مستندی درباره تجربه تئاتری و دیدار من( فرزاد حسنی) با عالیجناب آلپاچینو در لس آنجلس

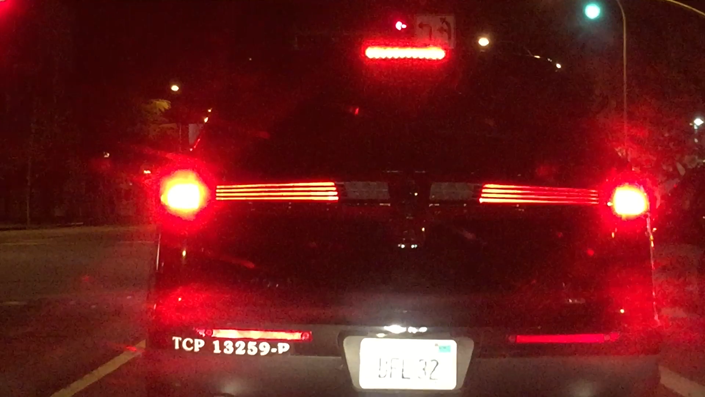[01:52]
این بیوک مشکی رو، این خودرو بیوک مشکی رنگ، خودرویست که آل پاچینو در طول مدت اقامت خود در لس آنجلس به همراه راننده از آن برای تردد در سطح شهر استفاده میکرد.